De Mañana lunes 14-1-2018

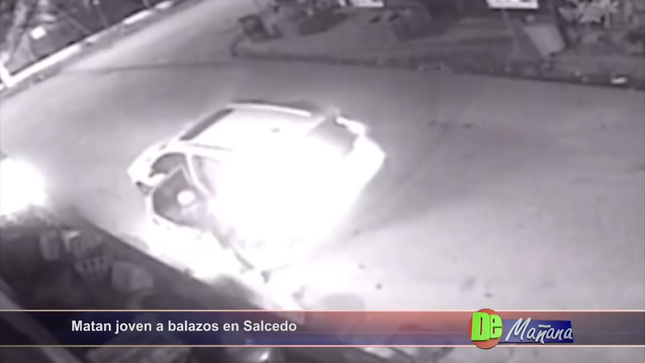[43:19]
Vemos imágenes, señores, en el momento en que esto se produce. En las imágenes se aprecia cuando los sujetos a bordo de un jeep se desmontaron armado y cometen el hecho emprendiendo la huida. Así que el occiso fue identificado, mírenlo ahí, como Jorgelín Evangelista Tejada González, de 28 años de edad, residente en la sección de Conuco Abajo, en Salcedo.
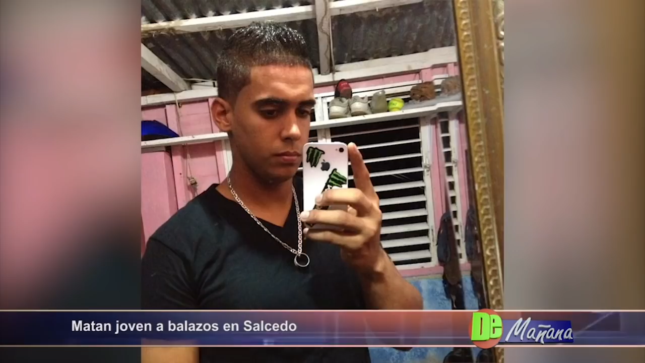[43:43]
Escuchemos. Ahí vemos imágenes, ¿verdad?, de quién era este joven.
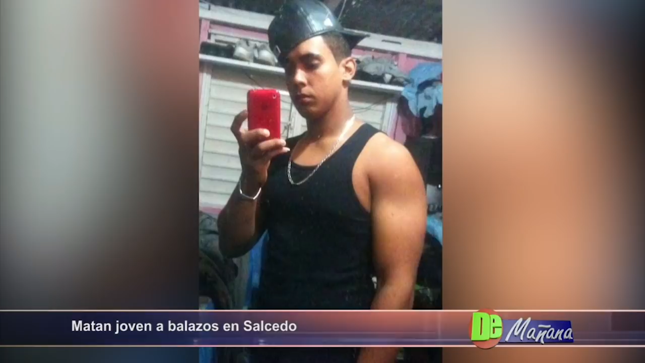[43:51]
Y repito, en las imágenes que veíamos hace un momentito, se puede notar cómo
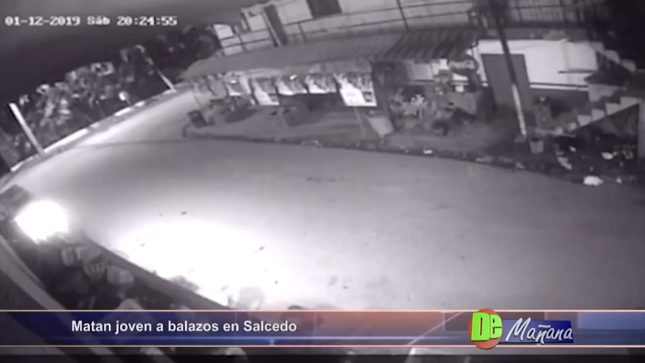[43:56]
los desconocidos llegan a bordo de este vehículo, se desmontan e inmediatamente llegan al lugar. Se desmontaron 4, increíble, sí, 5 señores se iban a desmontar. Y ahí está cuando se produce entonces el hecho e inmediatamente lo ultiman, emprenden la huida a bordo del vehículo.